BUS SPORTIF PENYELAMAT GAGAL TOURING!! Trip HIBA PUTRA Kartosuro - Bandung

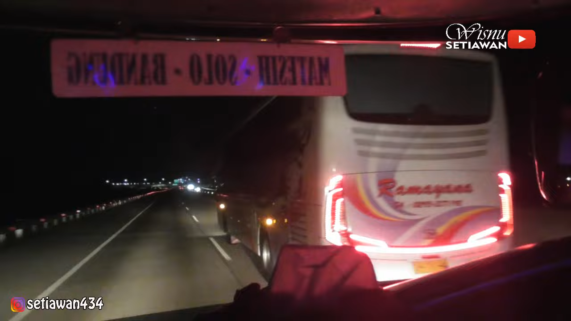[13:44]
Meskipun jalannya santai, tapi bus ini juga bisa nyalip beberapa bus lain loh ya. Bahkan ada sasis. Nah, kita ketemu sasis di sini.
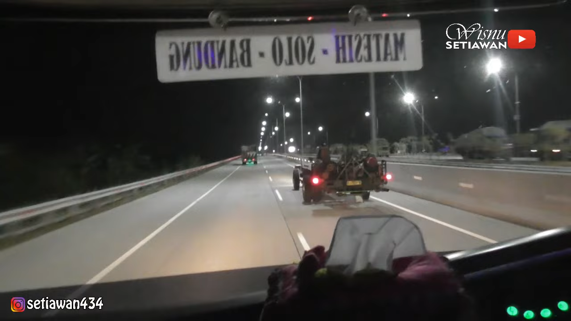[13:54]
Gak tahu sasis apaan ini, kayaknya sasis Hino gitu atau sasis Mercy. Silakan komentar di bawah, oke? Kayaknya sasis lama siapa ya? Lama. Oh, AC-nya masih ada.
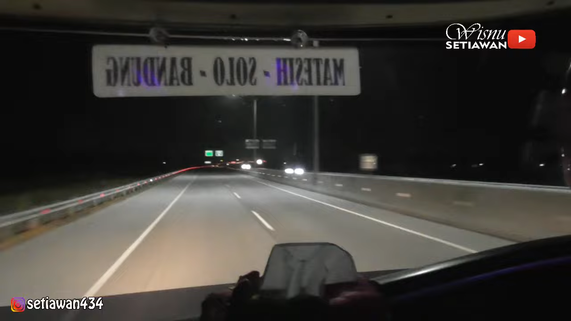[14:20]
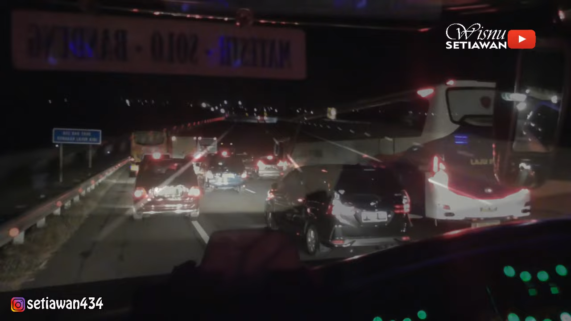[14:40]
Pas lagi enak-enak jalan ini tiba-tiba macet, nggak tahu nih karena apa ini macet pengecoran mungkin, tapi kayaknya bukan. Kalau pengecoran kok curiganya ada kecelakaan ya. Yuk kita susuri saja pelan-pelan.
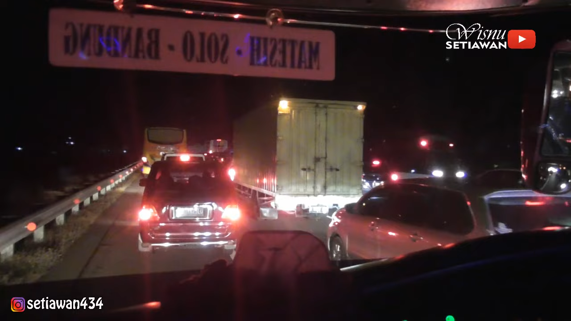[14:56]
Oh iya benar, ini ada kecelakaan tunggal kayaknya ya.
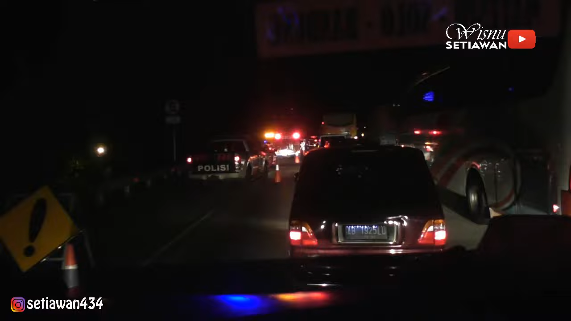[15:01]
Ini mobil apa truk ya ini ya?
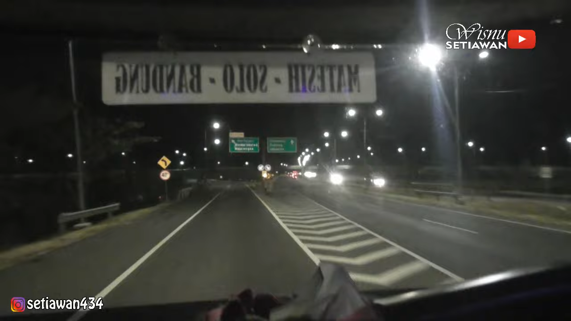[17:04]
Sekitar jam 23:30 malam, akhirnya kita tiba di interchange Kertajati. Di sini kita akan keluar tol dan melanjutkan perjalanan via Kadipaten Sumedang.
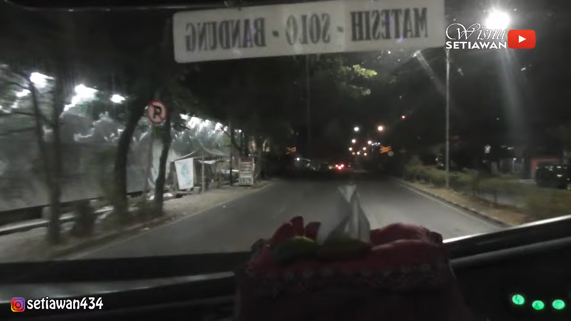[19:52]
Alhamdulillahirrahmanirrahim, tiba di kota Bandung jam 3:50 atau jam 4:05. Sesuai ekspektasi, sebelum subuh kita sudah tiba.